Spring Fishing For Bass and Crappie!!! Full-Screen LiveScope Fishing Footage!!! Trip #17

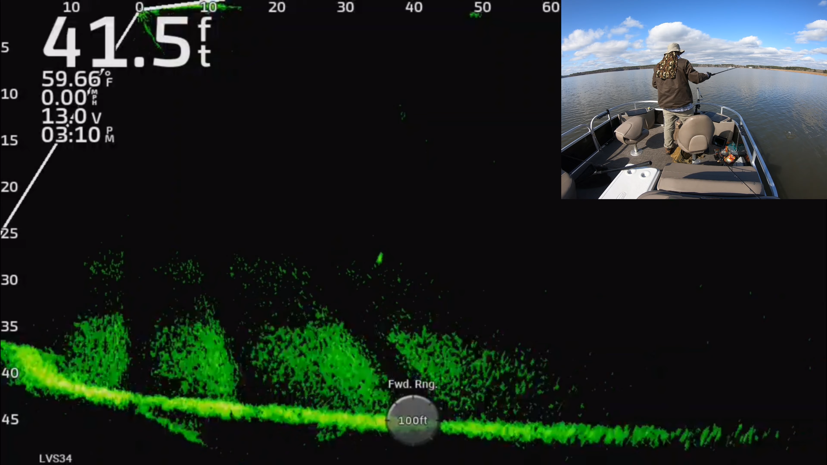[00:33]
On screen: depth 41.5 ft, water 59.66°F, speed 0.00 mph
and about right here I realized this is something else. It's actually a crappie, and I set that hook way too hard and wound up tearing the hook out, but it was a crappie suspended up there, and that really surprised me because this is late afternoon, and I've spent all this morning catching crappie in two foot to six foot of water, and we caught 34 fish or so there earlier this morning, and shallow, shallow, and I was still finding them out in 50 foot. Now this, I swapped over to a crappie rig, and yeah, there it goes.
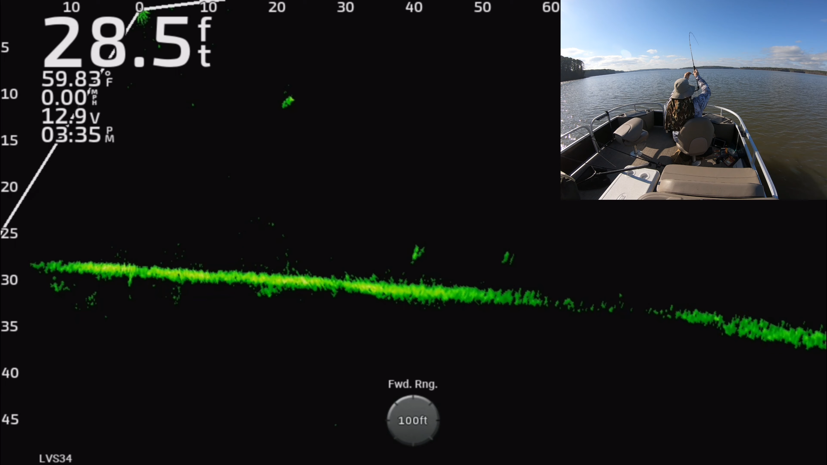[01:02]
On screen: depth 28.5 ft, water 59.83°F
That's not a crappie. You can hear him streaming out drag.